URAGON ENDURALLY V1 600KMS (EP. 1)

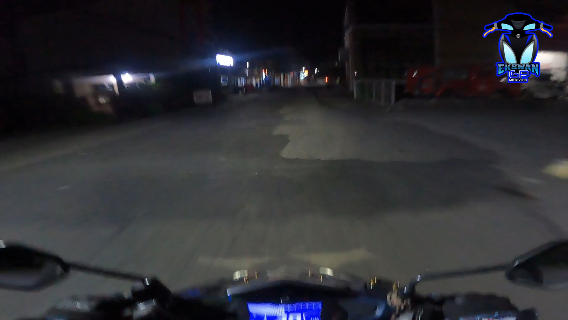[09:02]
Ayan, may kasabay tayong papunta dun sa venue. Ayan, papunta din natin sa ano, sa dyan, sa unan. Let's go.
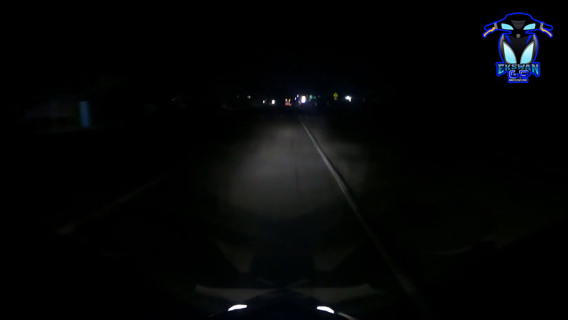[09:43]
Kagabi. Let's go. Malapit na tayo. Ayan, dito na tayo. Uy, marami din pala.
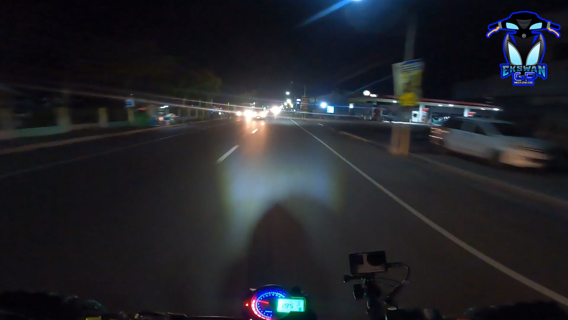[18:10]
Magsaysay na aga papuntang si Roma. Let's go si Roma. Ayan, nasa Naga na tayo mga idol. Pagdating rotonda, kakanan na tayo.
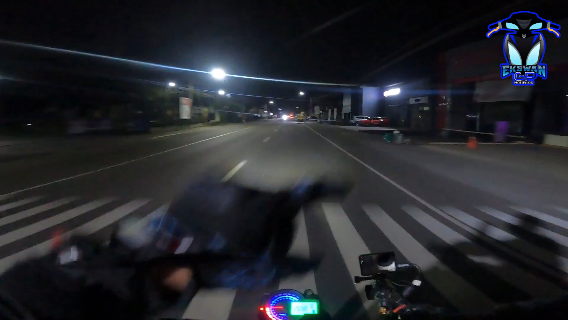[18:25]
Rotonda, ito na tayo, dito na. Silang una natin yung ano, camera. So far, so good.
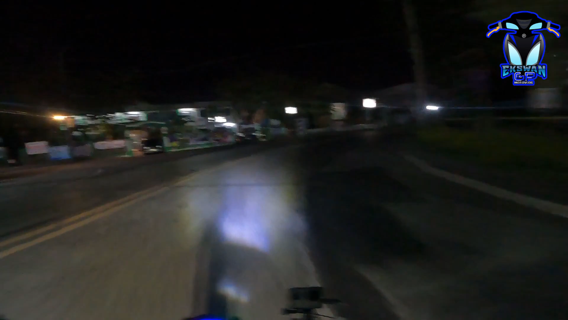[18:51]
Ano na tayo? Bombon. Let's go. Ano na? Hala. Saan na tayo niyan? Saan ba?
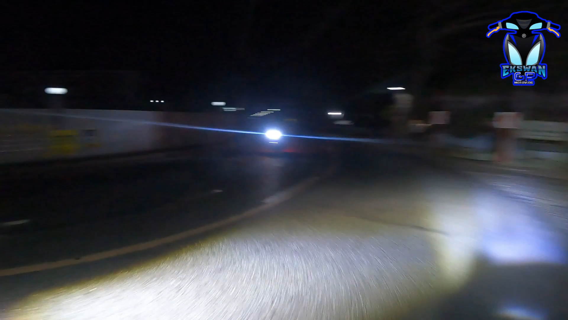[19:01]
Di na yung kabisado. Si Roma Idol dito. Sige. Yan, may kasabay na tayo.
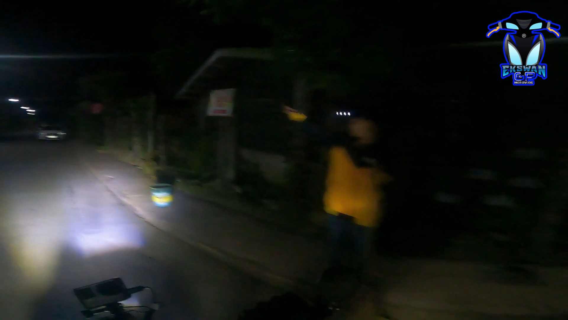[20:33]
Ah, sabi na, duman na ako dito eh.
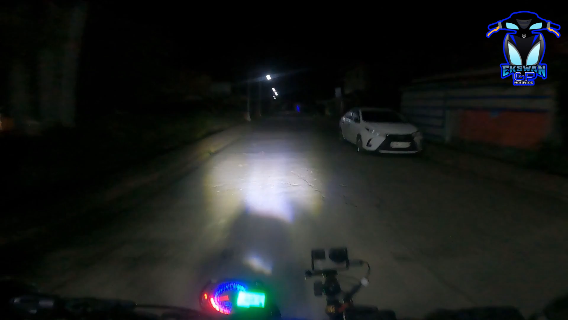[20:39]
Si Roma, Tiamban, Goa. Siguro may mga pabalik na. Bibilis na mga yun eh. Ayan, si Roma na tayo mga chong. Oh, oh, oh, oh, oh, oh, oh, oh, oh. Sobrang layo pa.
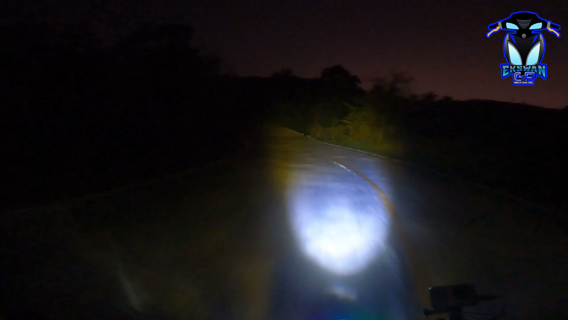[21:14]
Sunod dito, Partido Rivera. Ito, no? Paloko pa lang yun eh. Ayan, paliwanag na. So, madali, dali. Ayan, may mga kasalubong na naman tayo.